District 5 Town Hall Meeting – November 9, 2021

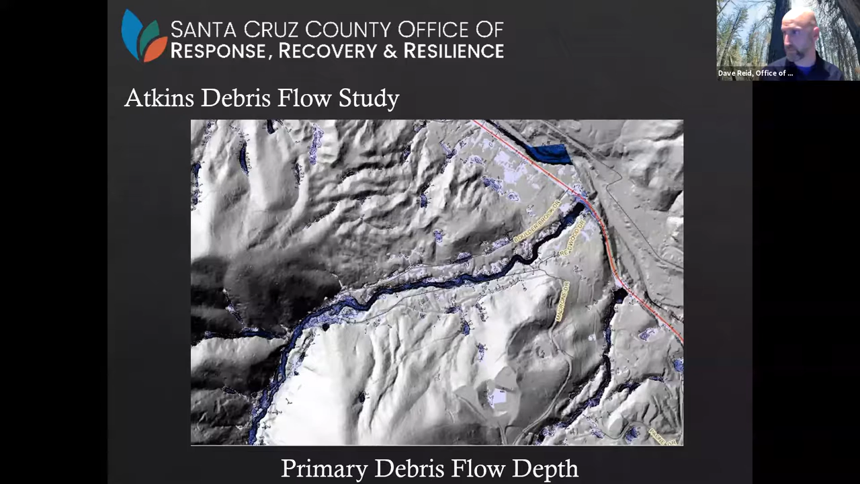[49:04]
are not tremendously deep the other piece that came out of that study was the debris flow velocity those two data points the velocity and depth can be used by your consultant team to help design your foundation to meet the minimum building code requirements of